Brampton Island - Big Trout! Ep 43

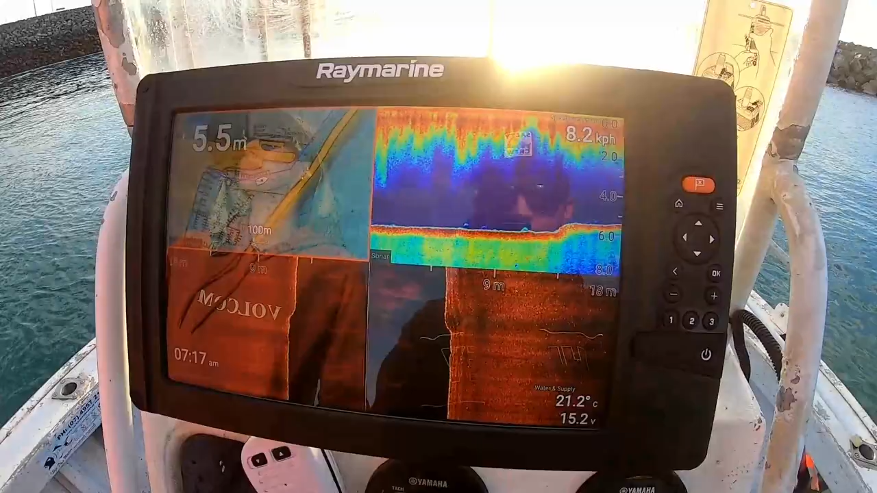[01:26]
On screen: depth 5.5 m, water 21.2°C
oh the screen on my gopro is working now we got the 12 inch ray marine
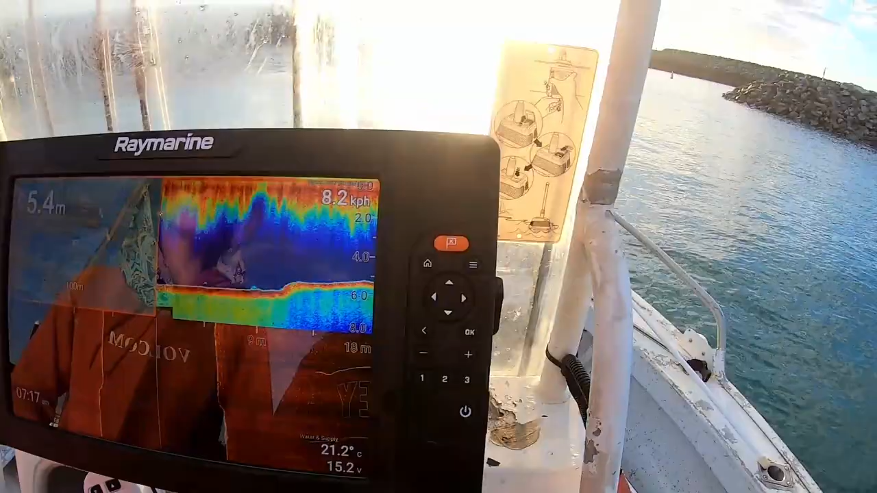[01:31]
On screen: depth 5.4 m, water 21.2°C
a bit more wall here being built and the 360 walk around design